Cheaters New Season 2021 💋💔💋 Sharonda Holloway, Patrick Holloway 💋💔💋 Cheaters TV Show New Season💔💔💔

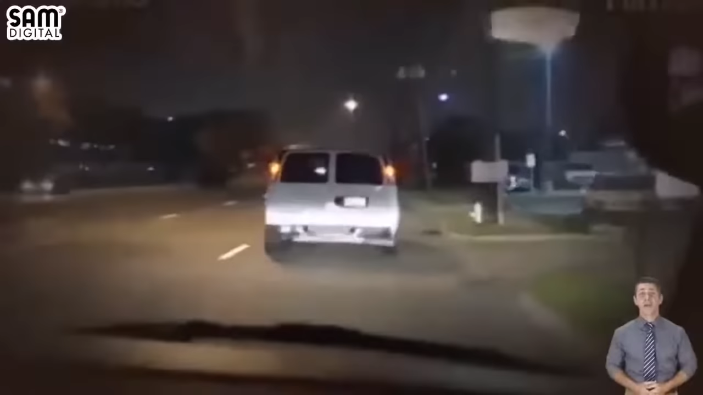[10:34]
We're moving towards you. Okay. Okay, they stopped. They're at a restaurant right now.
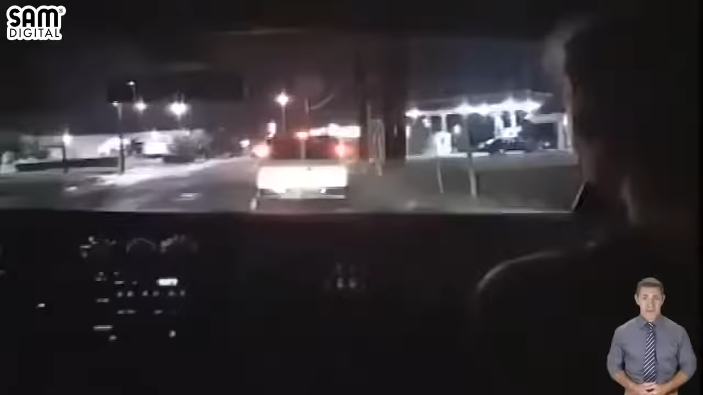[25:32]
All right. Yeah, no, we missed them. They're gone.
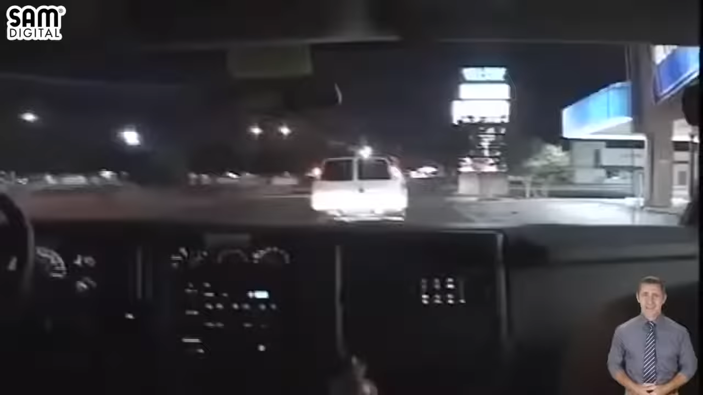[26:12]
They stopped at a store and they're getting some beer. Where is it now? They're only about a mile up. Go north on the street.
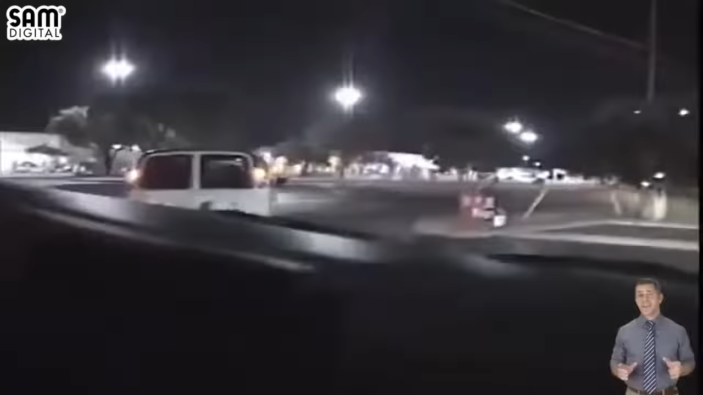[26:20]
Okay, we're moving now. Okay, we're moving right now. They're outside.
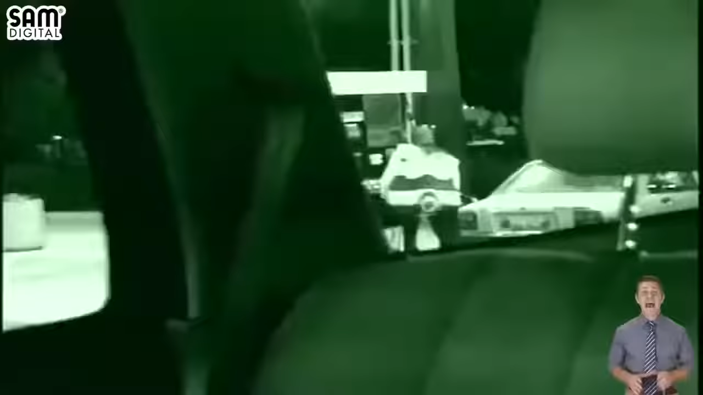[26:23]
He's pumping gas. He's in one of the stalls. It's a silver car. We're coming up on it right now. I see it on the right. Right there.